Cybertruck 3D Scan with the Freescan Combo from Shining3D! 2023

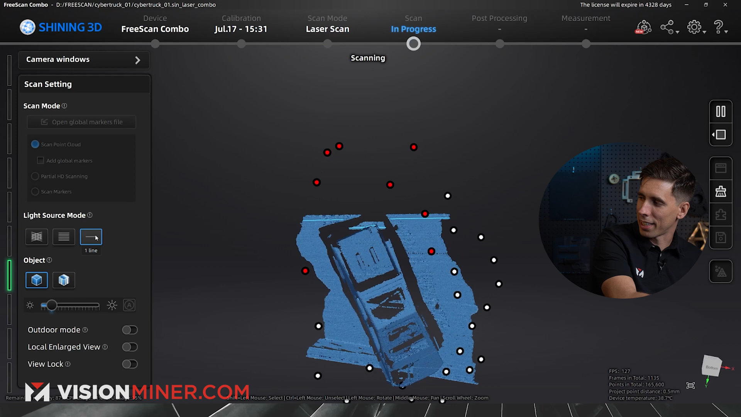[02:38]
I like the single laser line just because it's, like, scanning's fun, but it makes it even more fun.
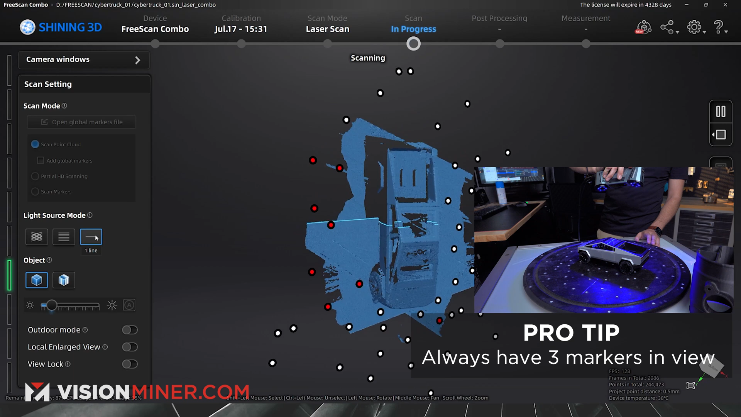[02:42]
Now, remember, I've got to have three markers at any given time in view. So I'm on this Lazy Susan, and that little area just has one marker.
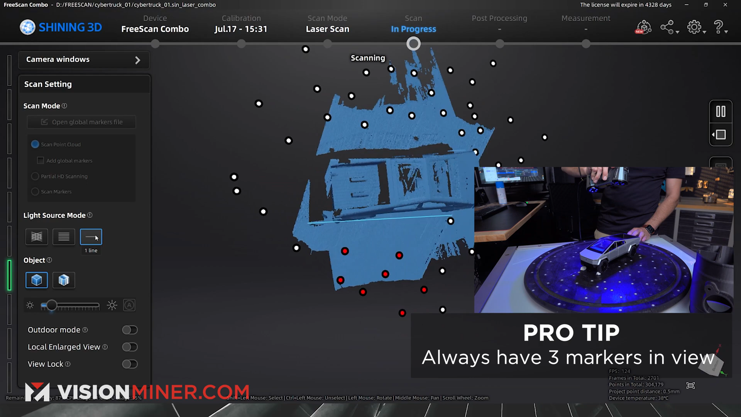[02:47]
Here, I'm going to show you the 26 lines.
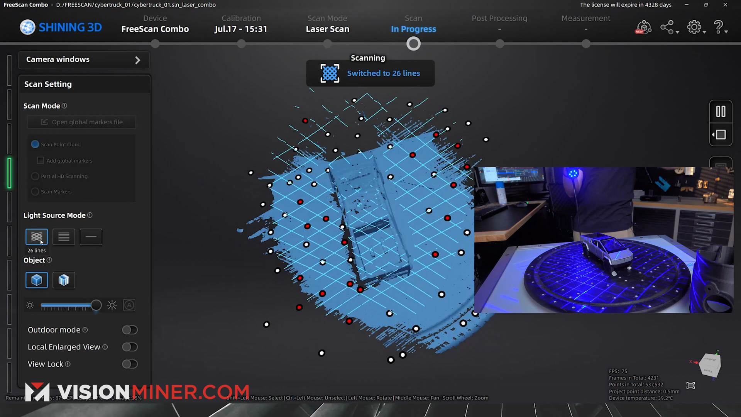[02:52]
Whoa, it's like a freaking Gatling gun all of a sudden. Here we go, and I'm just going to hold it. And I can basically just move this Lazy Susan around, keep gathering data.
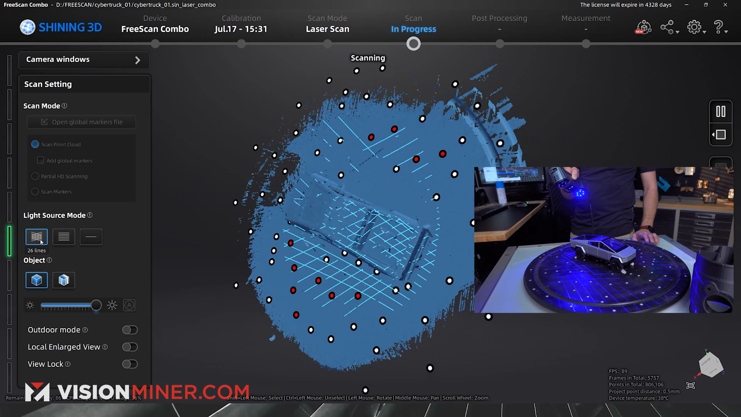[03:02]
It's getting so much data. We're already at about a million points now.
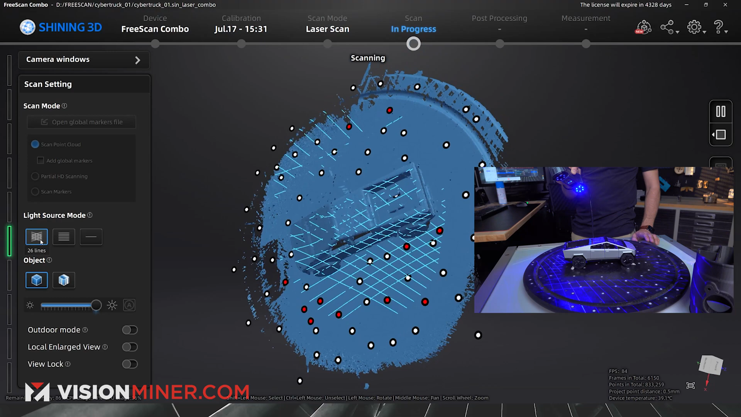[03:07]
And it's getting the reflective surface. I mean, the glass is plastic, but, you know, reflective, it's transparent.
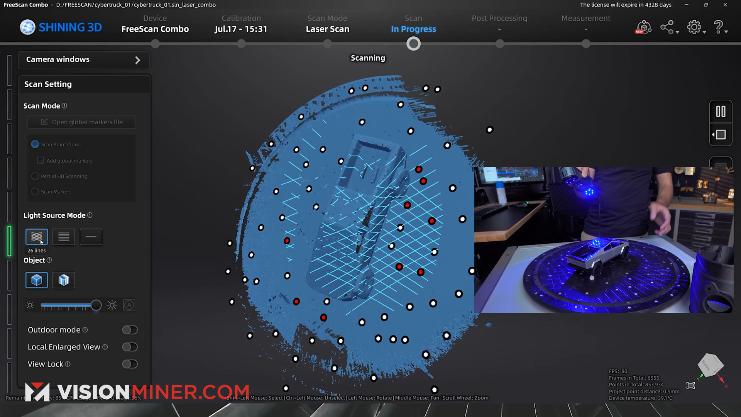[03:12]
It's picking that up like nothing. And then, if I want, I can sort of try to get in those windows.
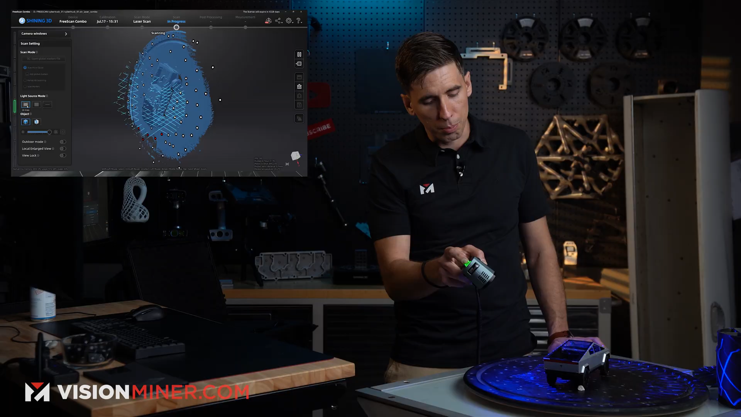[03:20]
Now, they're really small windows, so based on the triangulation of these two different lenses,
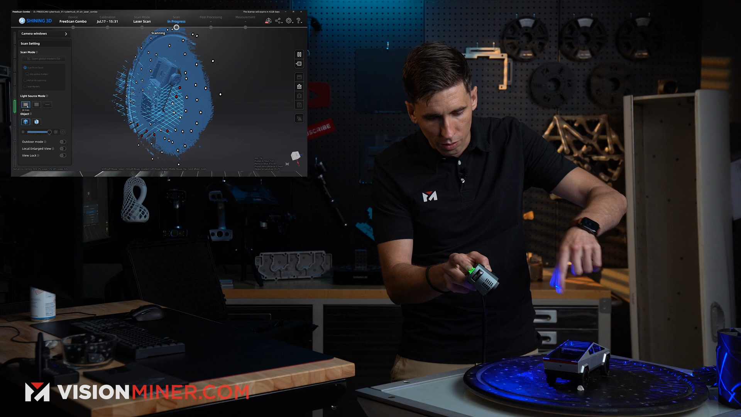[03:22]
it can only triangulate what it can see with both lenses.
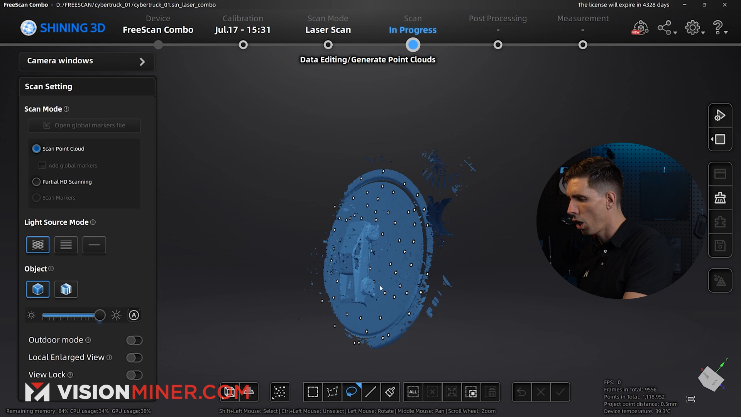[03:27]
All right, so I'm going to go in here. I'm going to select some of this area, and I'm going to create a cutting plane just to get rid of all this data.
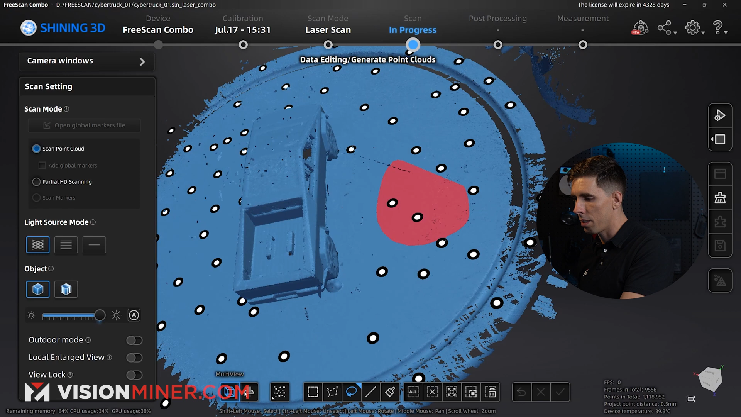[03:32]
I'll move that edge up a little bit.
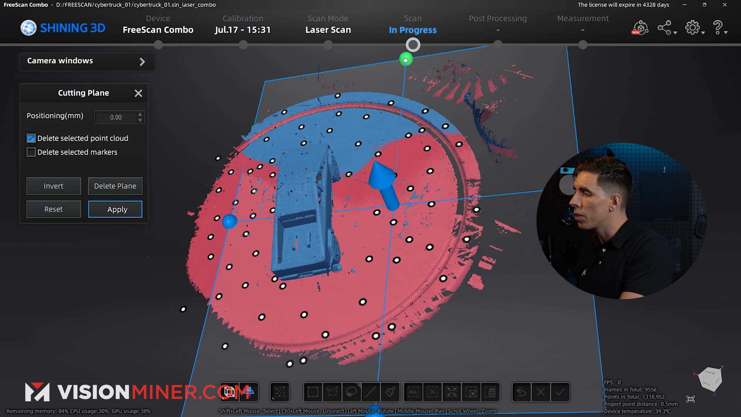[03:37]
Okay, that should be good. I'm going to hit Apply.
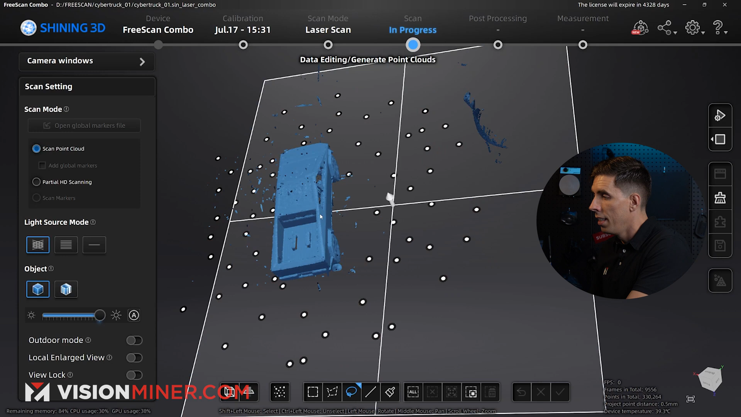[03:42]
And now, I'm going to go in and select some of the actual Cybertruck,
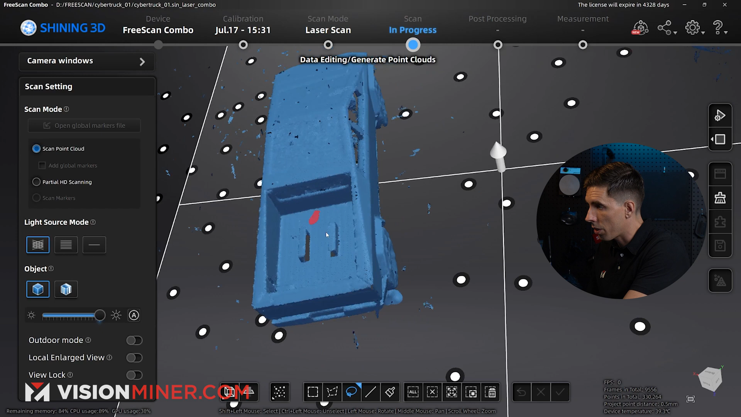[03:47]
because I only really want data that's connected to the Cybertruck, along with the wheels.
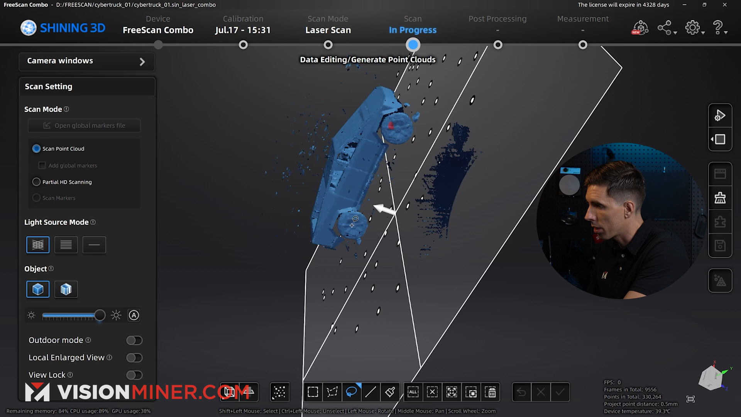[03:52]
Make sure you get part of the wheels on there, because I don't think they're actually connected in the scan. All right, got those.
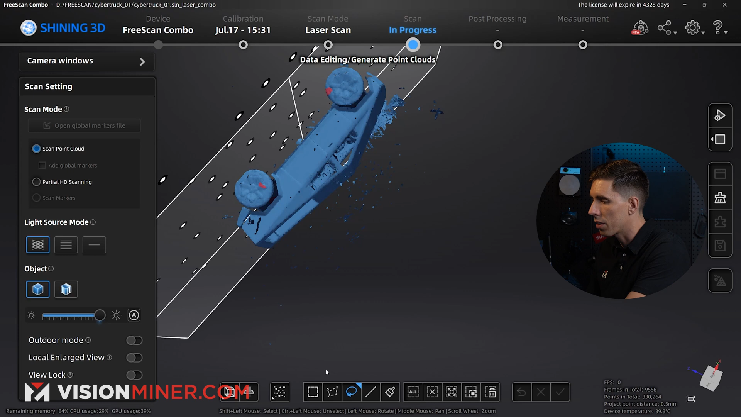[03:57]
And then, I'm going to do Connected Domain, and that's going to select just all that.
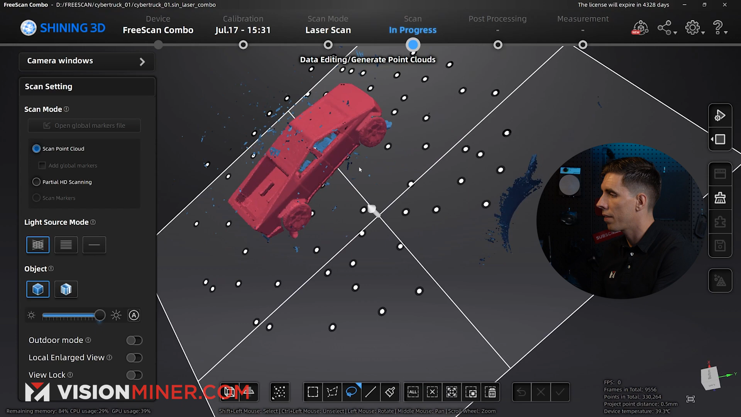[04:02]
Oh, let's actually get inside there. There's the sticky tack that I used, right?
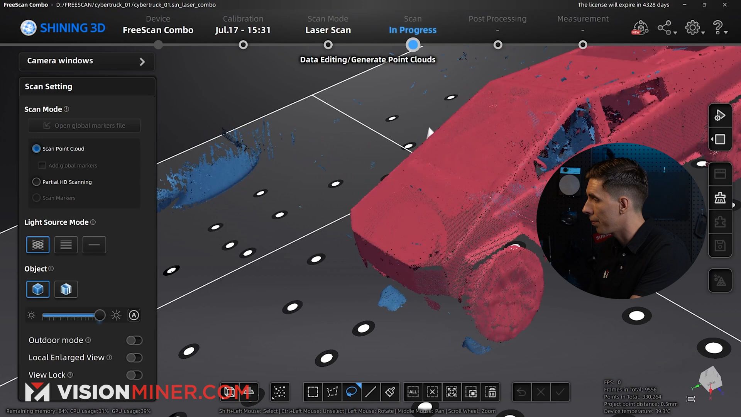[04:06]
So, that's kind of cool that it's not getting that.
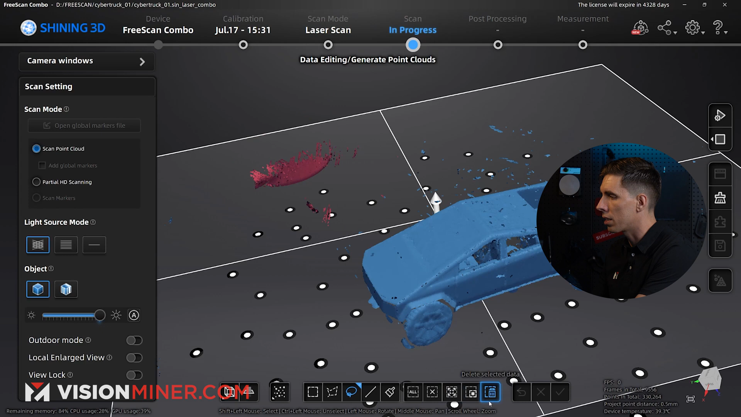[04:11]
I'm going to deselect, and I'm just going to delete some of the major data, because it wasn't getting the seats in there, and I don't really want it to delete that data.
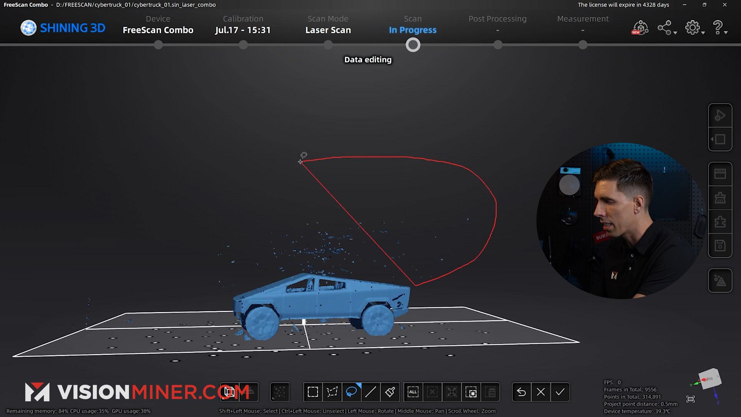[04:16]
I'm going to go here. I'll just delete the big stuff. The rest of it's going to get taken care of.
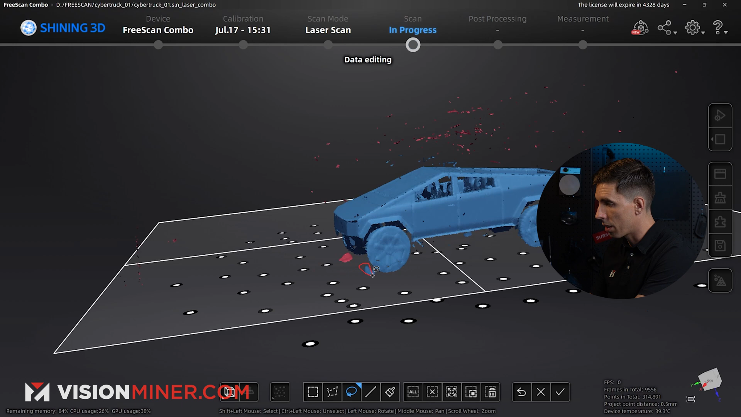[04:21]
All those little artifacts and things that can get taken care of during the processing of the point cloud, which we're going to do here right in a second. I'll just delete most of that, because we can handle that.
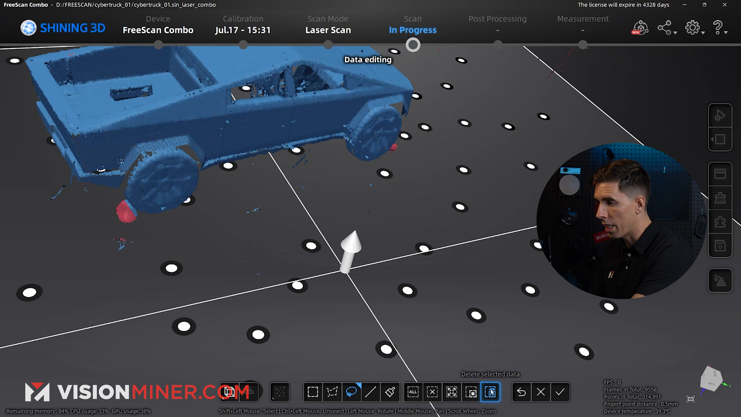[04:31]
Optimize and generate the point clouds.